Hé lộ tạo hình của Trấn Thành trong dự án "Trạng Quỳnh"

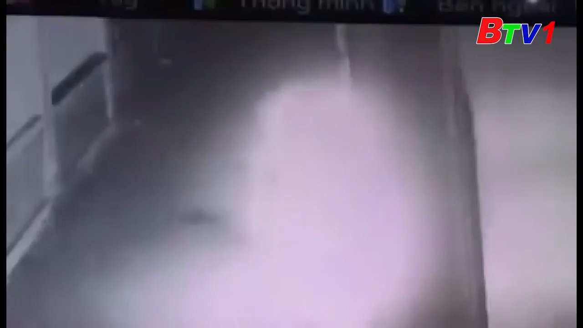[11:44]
xe bỏ chạy Xem đoạn camera trích xuất Có thể thấy hắn đã che biển số xe máy trước khi thực hiện hành vi trả thù Và thậm chí hắn còn bị lửa bén vào chân phải Sau khi châm lửa